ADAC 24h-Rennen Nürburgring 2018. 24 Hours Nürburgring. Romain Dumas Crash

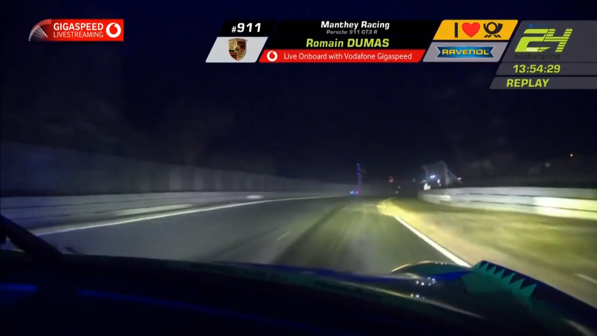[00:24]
He turns dirt on the road And I don't think he got hit by anybody,